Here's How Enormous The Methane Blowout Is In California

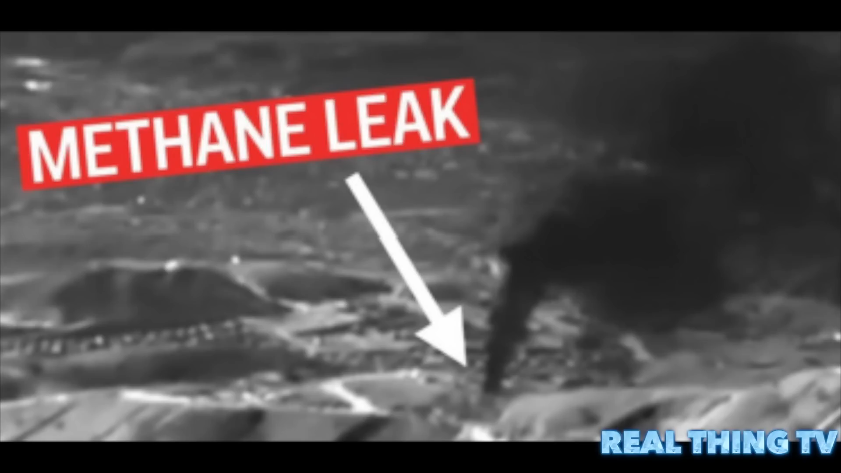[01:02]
And Southern California Gas Company, which operates the Aliso Canyon Gas Storage Facility where the leak originated,
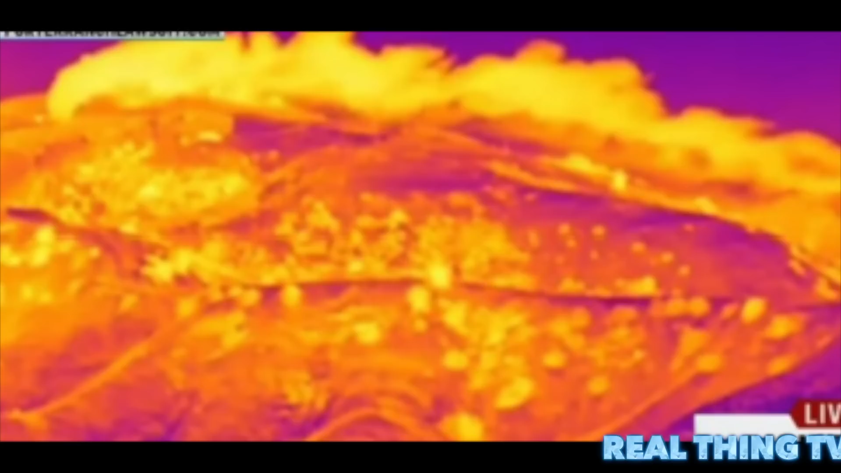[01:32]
In part, that's because the gas can only be seen with a special infrared camera, making this an invisible catastrophe in California. There are no oil slicks in the clouds above Los Angeles, no wildlife covered in crude.